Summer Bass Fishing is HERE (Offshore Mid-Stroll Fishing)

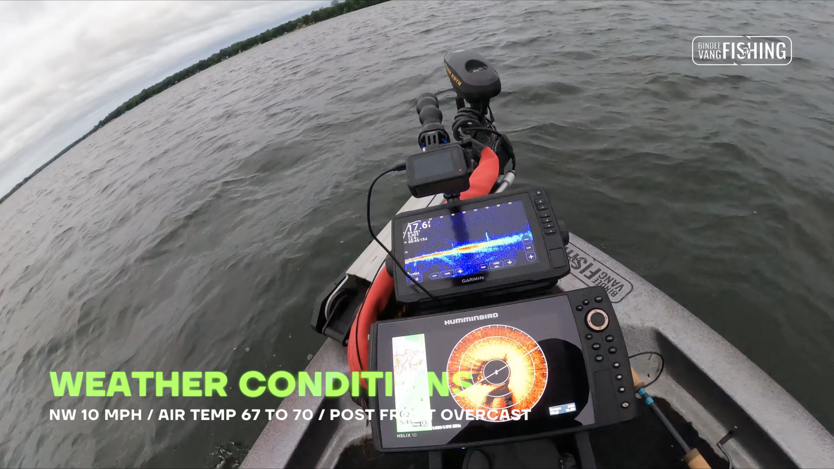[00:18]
And I'm gonna try the mid-stroll with the forward-facing sonar, live scope, LVS 34 point of view. And exactly what are we using, guys?
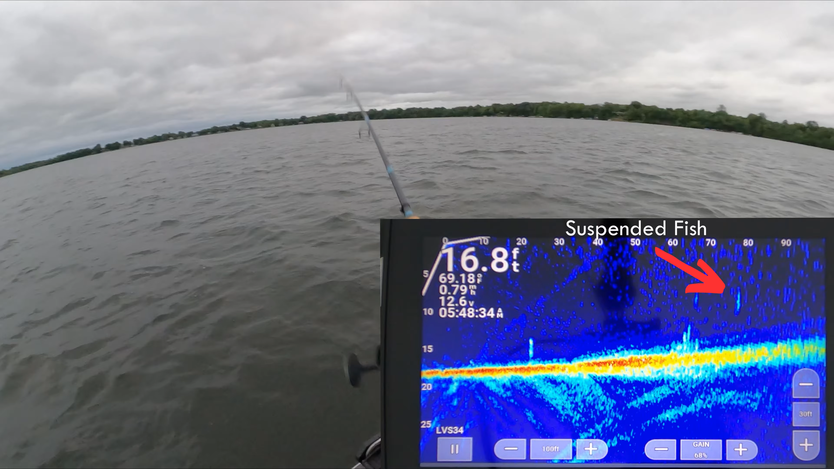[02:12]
On screen: depth 16.8 ft
I think that's a weed. Some type of vegetation. It's too straight up. See that thing? That mark's suspended out there. 90 feet. Now it's at 70 feet. I don't see my bait by it. Oh yeah, that is my bait moving. Must be some type of panfish. See? Must be some type of panfish.
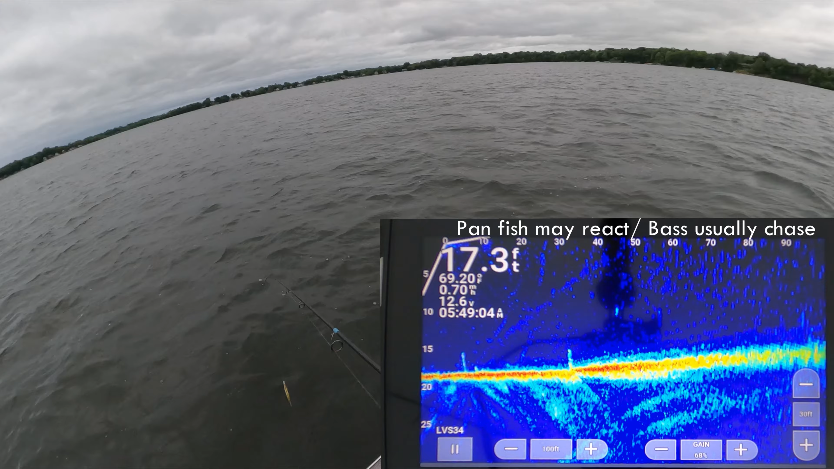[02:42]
On screen: depth 17.3 ft
Just suspended out there by itself. See, that's a fish right at 50 feet out of the bottom. I think so.
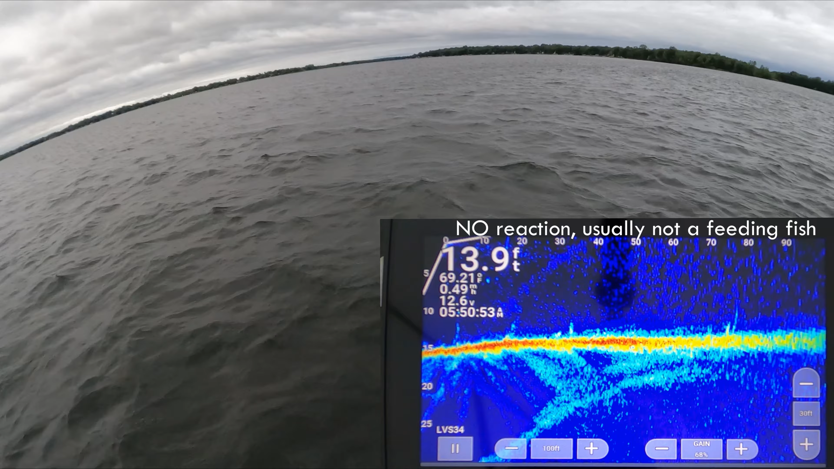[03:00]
On screen: depth 13.9 ft
There goes my bait coming in.
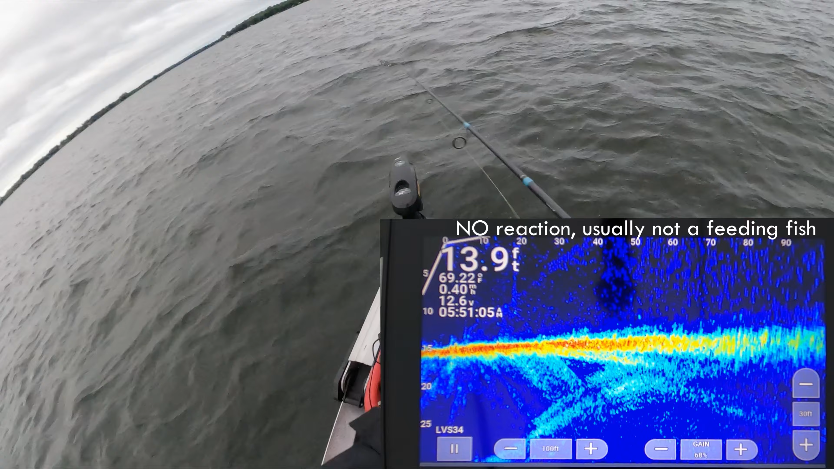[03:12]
On screen: depth 13.9 ft
Oh yeah, most importantly too, the lure. What I'm using right here, guys, is a 3/16 ounce range roller. And I'm using a Depth Sakamoto shad. This is a 6-inch version.
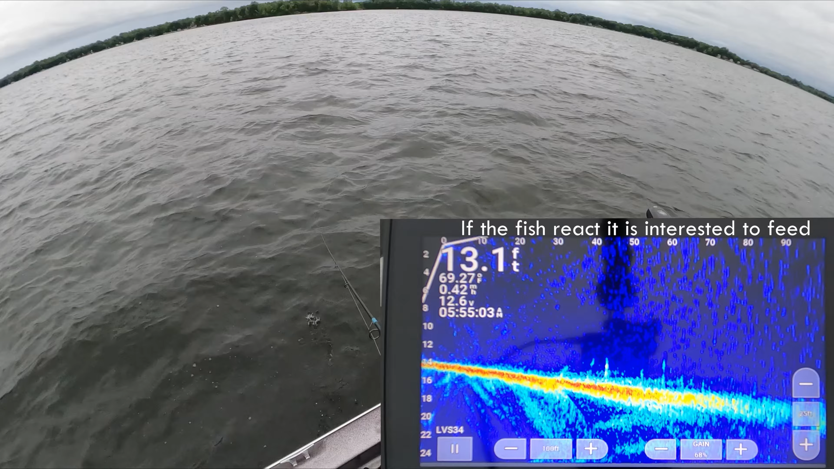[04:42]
On screen: depth 13.1 ft
It's right on it. See, I think these are walleye. Those are kind of walleye-y. The ones that I've seen kind of like that are walleyes. a little bit off the beaten path.
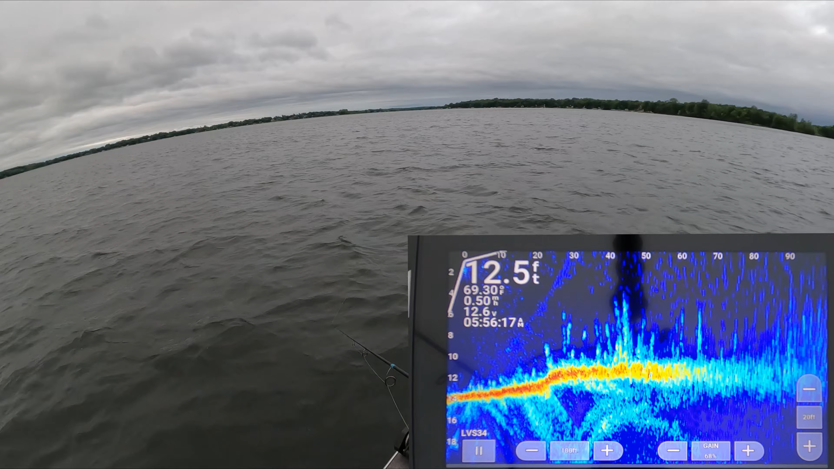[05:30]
On screen: depth 12.5 ft, water 69.30°F
But we're gonna just cast right over there into the weeds, see if we can draw a fish out of the grass, because sometimes you can't see the bass and they just bite, because you know bass, they're so in the grass. That's a big fish right down there. Hopefully that fish cooperates.
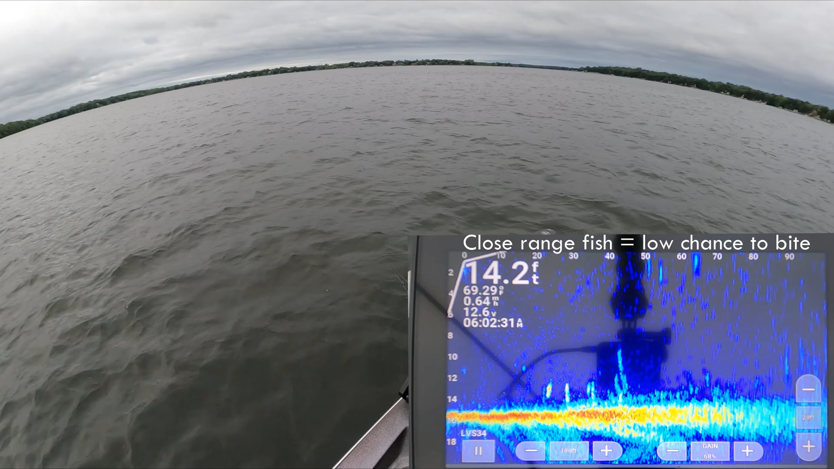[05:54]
On screen: depth 14.2 ft
There's my bait coming in right there.
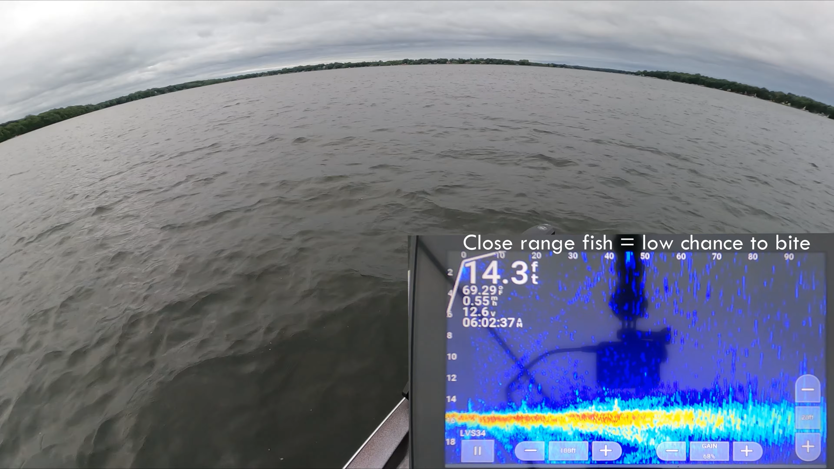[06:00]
On screen: depth 14.3 ft
Right there.
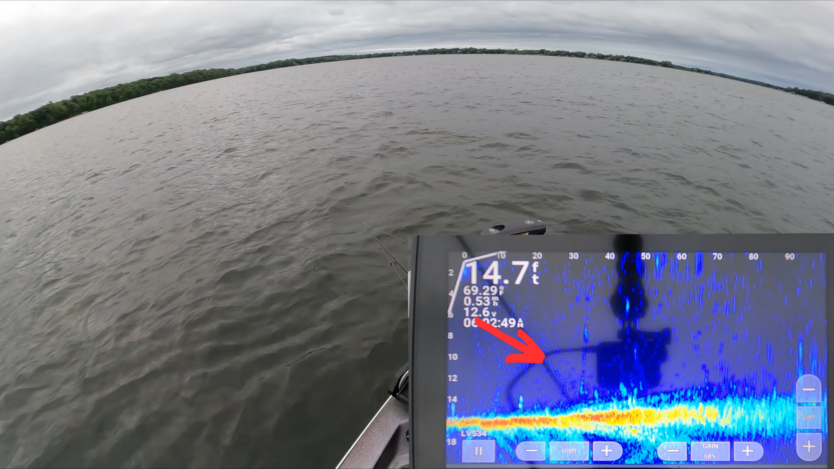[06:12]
On screen: depth 14.7 ft
This is right behind it. Whatever it is, it's big. It doesn't want to eat it though.
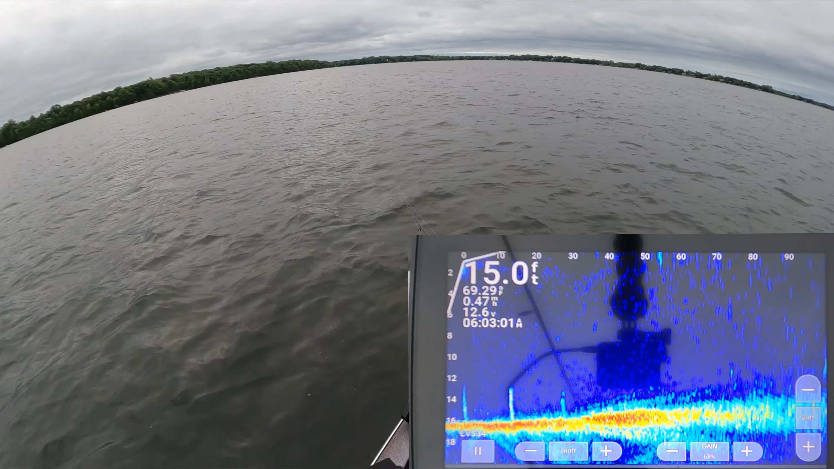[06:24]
On screen: depth 15.0 ft
Right underneath the boat.
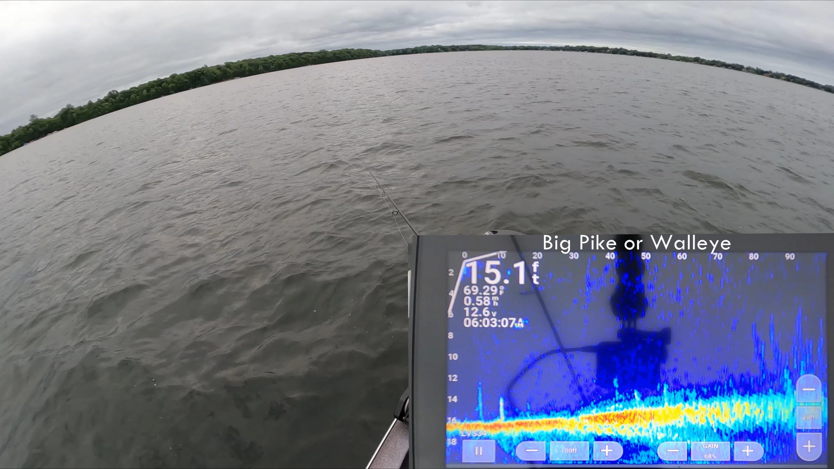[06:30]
On screen: depth 15.1 ft
That looks like a pike.
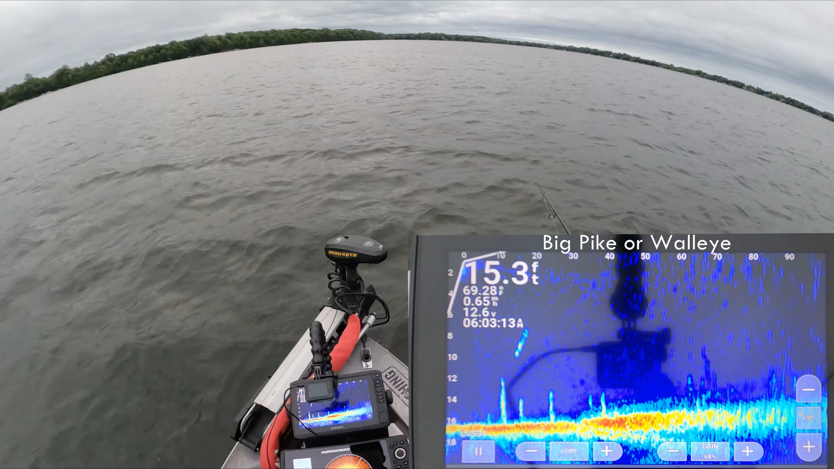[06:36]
On screen: depth 15.3 ft
Yeah, we're good on that. I don't want to catch a pike.
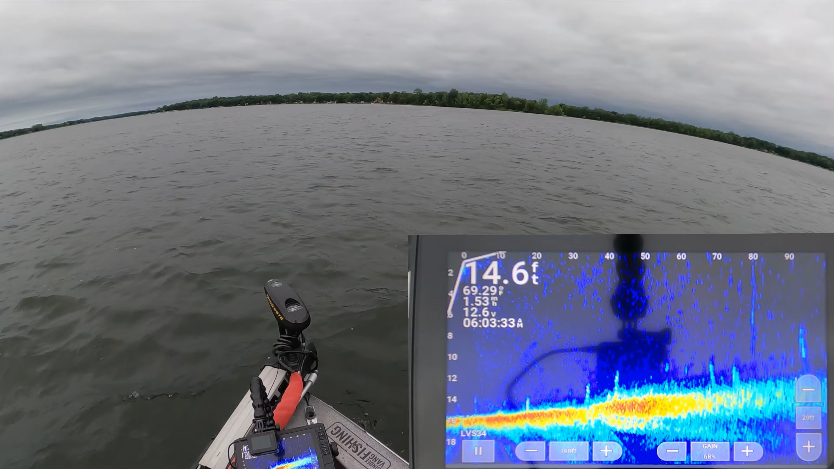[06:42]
On screen: depth 14.6 ft
Bass on live scope is definitely more of a blob though. I don't think I want to do it. That's so stupid.